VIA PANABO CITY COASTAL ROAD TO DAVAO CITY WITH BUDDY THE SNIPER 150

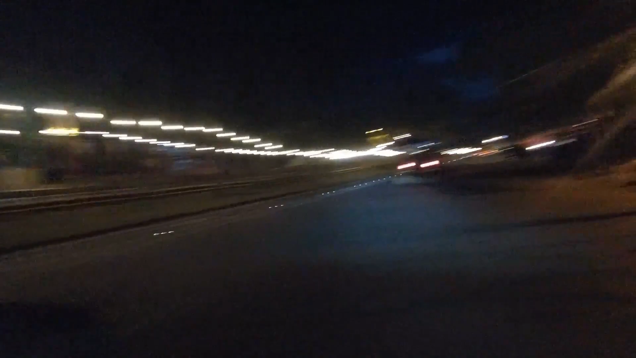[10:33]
Ruhas Street, mga parts. Sa gabi.
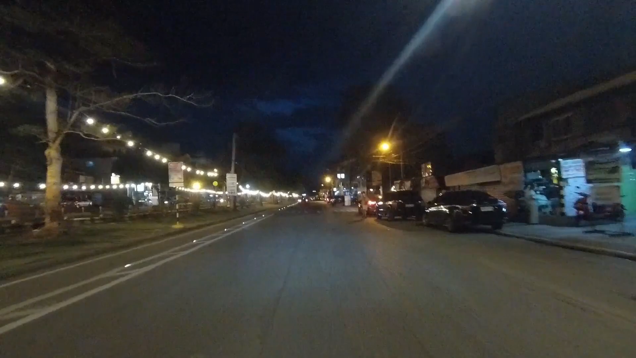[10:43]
Kaso lang wala na yung mga vendor, yung mga nagtitinda ng kakanin, mga kikiam, wala na sila.
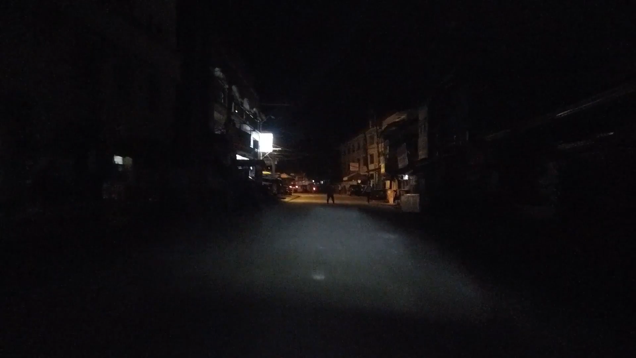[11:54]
Self protection lang yan mga parts. Kung tingin nyo na mas matigas yung ulo nyo kaysa sa helmet, kaya nang bahala.
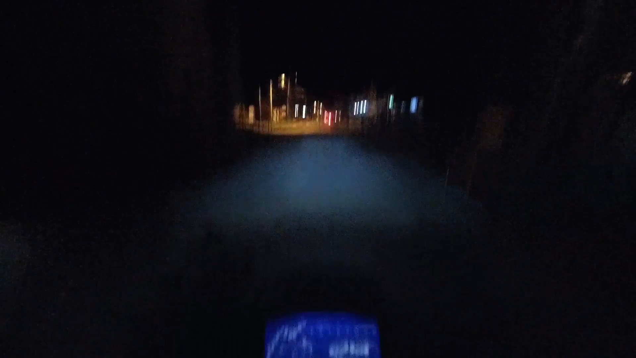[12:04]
But gabi na, it's around 6:30 in the evening, and once again, this is your DOM, Dom Freedom Rider, signing out.